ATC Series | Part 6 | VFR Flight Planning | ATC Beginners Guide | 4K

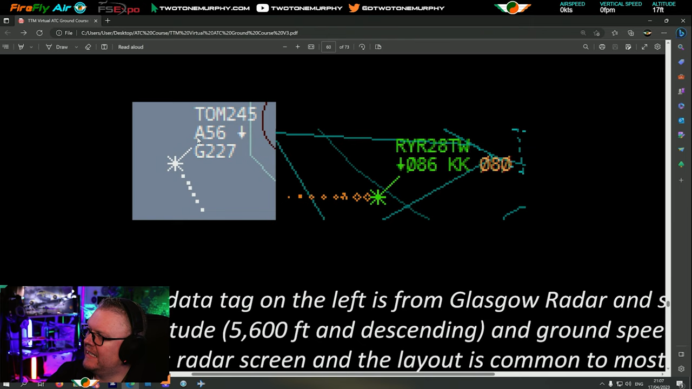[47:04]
So if you scroll up, in the manual, got border collies, it'll tell you. Okay, so the T, the TOM-245 is the call sign. A56, that's the altitude. Yeah? G-227, ground speed. Yeah?